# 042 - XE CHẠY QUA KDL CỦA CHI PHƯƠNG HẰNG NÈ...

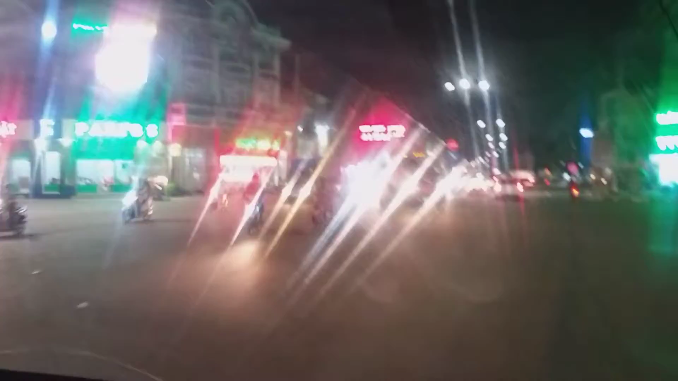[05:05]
đây ngã tư quay đây nè, đây là ngã tư Sở Sao.
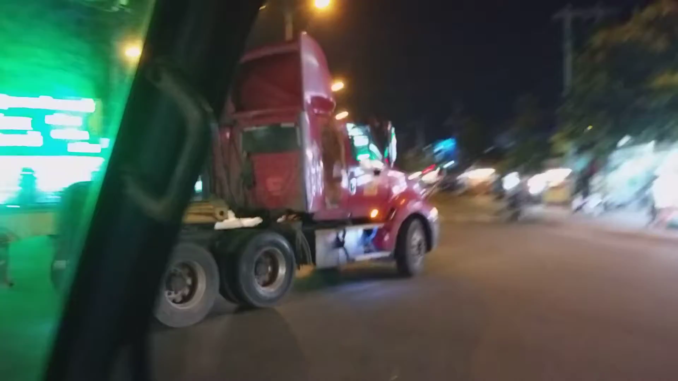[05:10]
Ngã tư Sở Sao bên tay phải là hướng về Đồng Xoài với lại Buôn Mê Thuột là đi đó, đúng không? Giờ là thấy ngã tư Sở Sao á, ngã tư này cũng rất là lớn và cũng gặp là nhiều, rất là nhiều người biết đến Sở Sao các bạn.
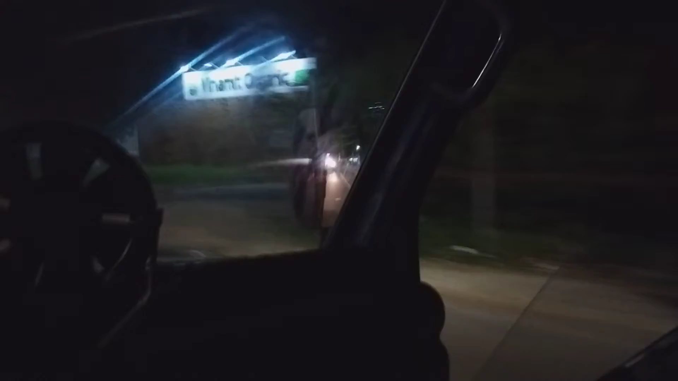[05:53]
khu du lịch Đại Nam, khu du lịch Đại Nam. Đó, quay bên tay trái này nè, đó sắp tới rồi nha, khi nào tới á mình sẽ quay cận cảnh cái cổng Đại Nam. Buổi tối này chắc chắn dữ lắm, Đại Nam thì thường thường là đã vắng rồi, lâu lắm mình cũng không vô mà vô thì vắng. Đó là tới khu tới cổng Đại Nam nha các bạn, chỉ còn 100 phút nữa rồi.
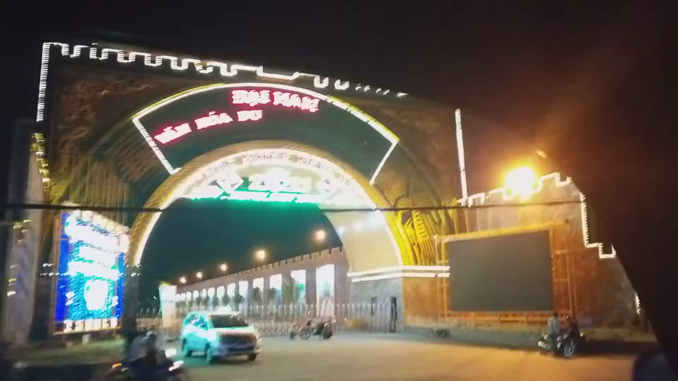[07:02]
Đó. Đó là qua khu vực Đại Nam rồi nha. Là các bạn biết là Đại Nam là mấy tháng nay là lần sừng giữa chị Nguyễn Phương Hằng với lại là ông Thần Y
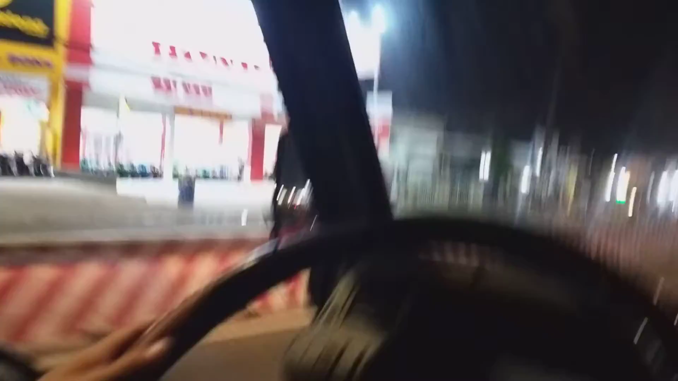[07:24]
Võ Hoàng Yên. À, Võ Hoàng Yên. Đó là khu Đại Nam mà mới vừa chạy ngang đó là lình xình trên mạng á, là coi như rất là hot, từ rất là nóng luôn, cả thế giới luôn,
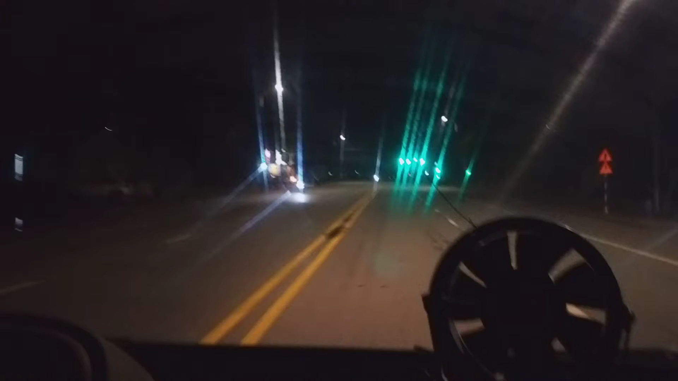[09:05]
Rồi bây giờ là cái đoạn đường mà sắp tới công ty rồi,
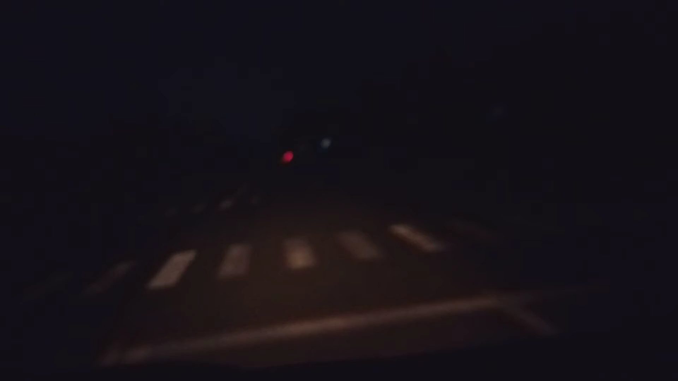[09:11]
công ty của cái bà chủ này là lúc trước làm VC là vòng vòng Sài Gòn thôi, mà sau này cũng có nhiều đơn hàng đó. Rồi đây là một cái khu của Bình Dương mà rất là lớn, có đường rất là lớn, mà khu nó cũng có phân lô hết mà chưa có ai xây dựng nhiều á, thì bà chủ này lên đây là mua hai lô làm hai cái xưởng tương đối lớn,
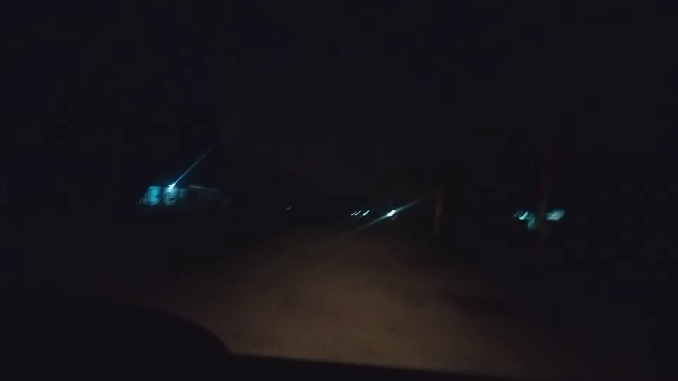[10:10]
biết là cái đường là cửa thối, có cái đường này là đường rất là rộng nhưng mà cái cơ sở hạ tầng đó thì ok, nhưng mà đèn đường thì chưa không có cũng không vui luôn á, nhưng mà đi buổi tối rất là mát. Nhà quay công ty à. Đây là một xưởng nè, là đối dừa xéo xéo, một cái xưởng nữa.